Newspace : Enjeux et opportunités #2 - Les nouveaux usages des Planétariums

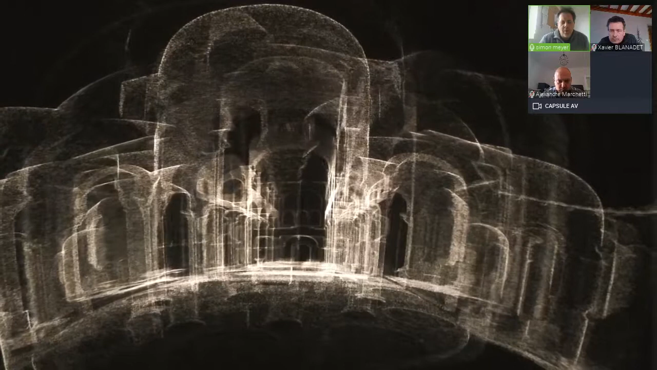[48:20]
pour pouvoir se balader dans cet environnement il faut que la vidéo se déclenchera alors c'est une église romane et pour la petite histoire il se
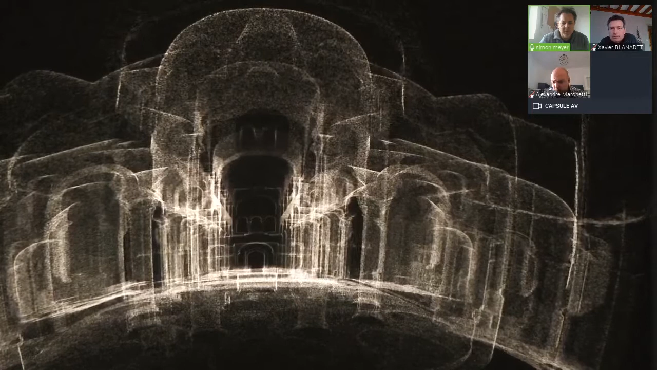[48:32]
passe des choses assez extraordinaires dans cette église et le travail de l'équipe de recherche intention c'était de démontrer que ces églises en fait avaient servi au 11e et 12e siècle comme des cadrans solaires
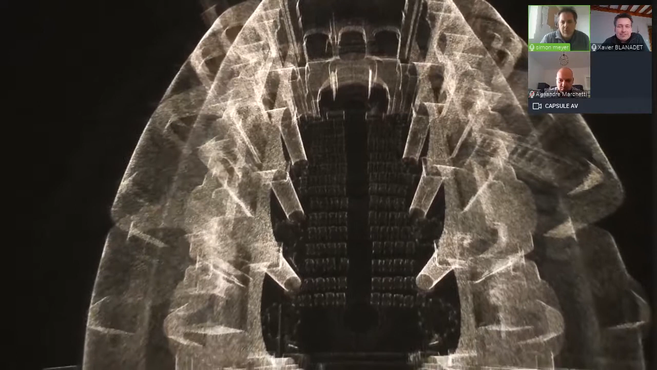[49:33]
en fait on s'est aperçu que dans cette projection la question de l'orthogonalité était parfaitement respectée dans ce milieu immersif et donc on a pu tout à fait continuer à travailler sur ce modèle et puis je sais pas du tout où on en est donc je vais continuer comme ça